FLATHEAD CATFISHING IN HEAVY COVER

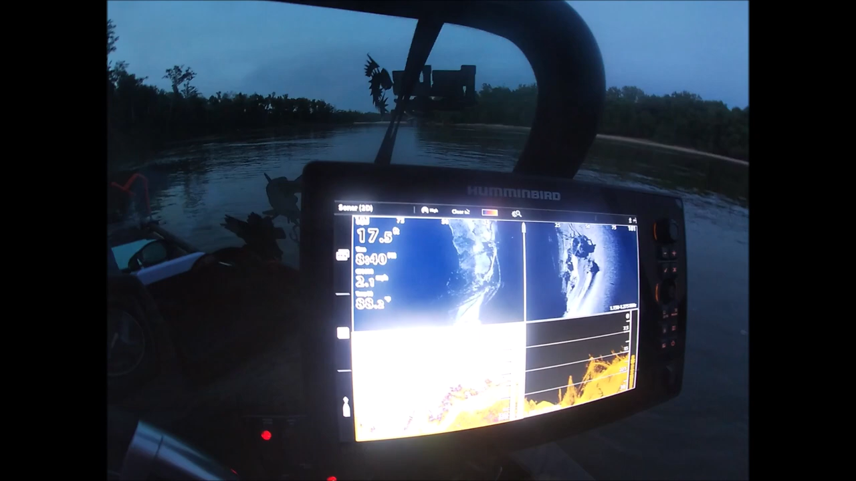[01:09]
you don't need to turn it down some it's a little bright there there you go
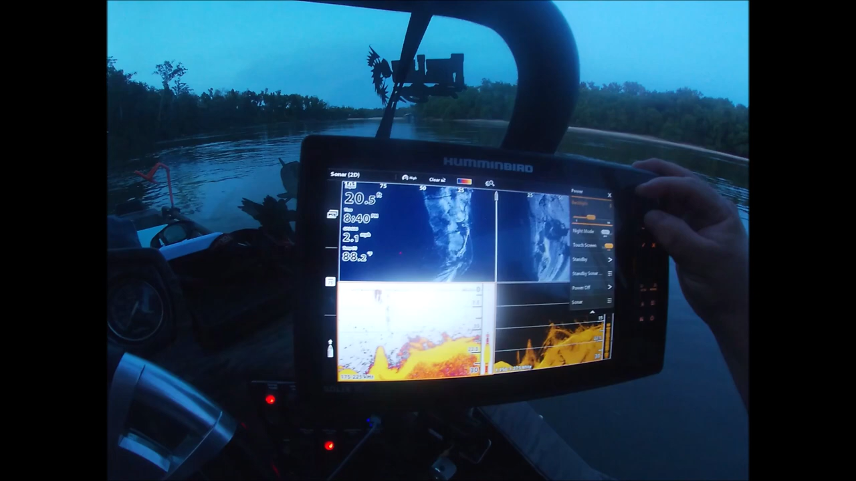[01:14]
let's go right here
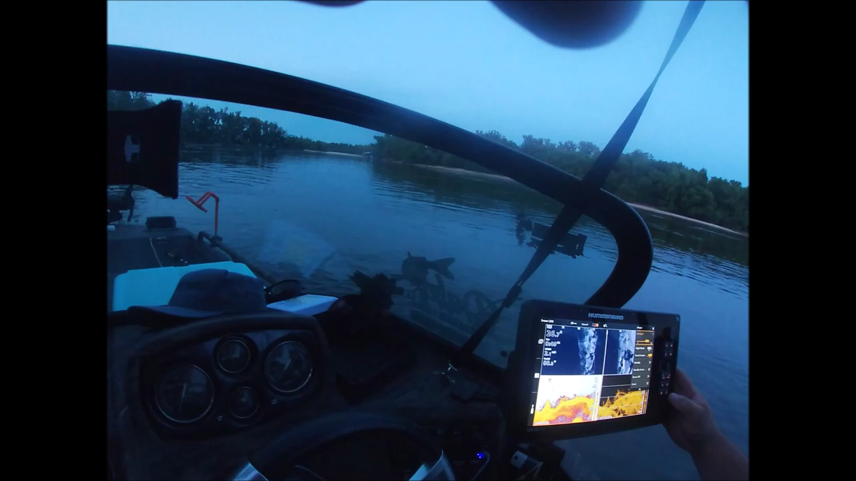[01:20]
and when we're scanning these banks chad uh what are you looking for when you want to stop the flathead fish yeah so it's funny because it gets so tight on some of this with the structure i actually look for a place that i think i can get my baits down we
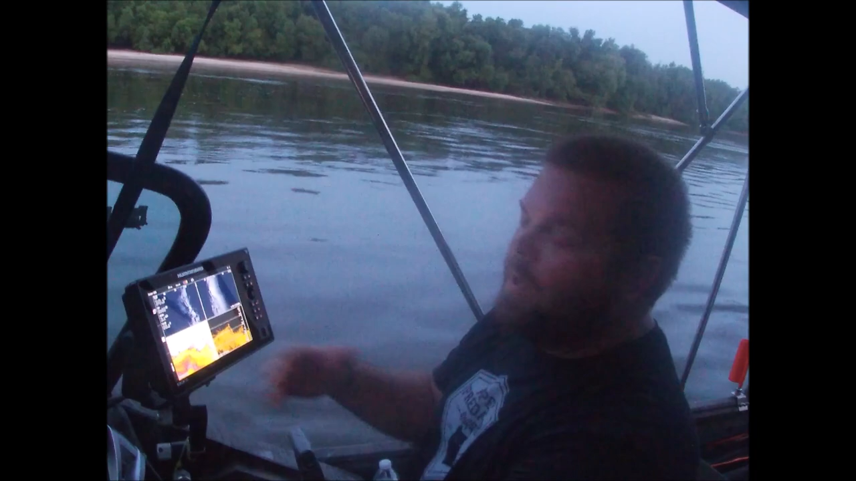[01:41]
have so much structure on this river and you can obviously see it you know here on the screen if it's 28 foot of water right here i need the structure to only be on the bottom three or four foot i need a break in it if there's if it's 24 foot or 30 foot to the bottom of the river but i've got structure here it's 30 foot i got structure sticks up all the way to 15 foot that means you're fishing through 16 foot of that tree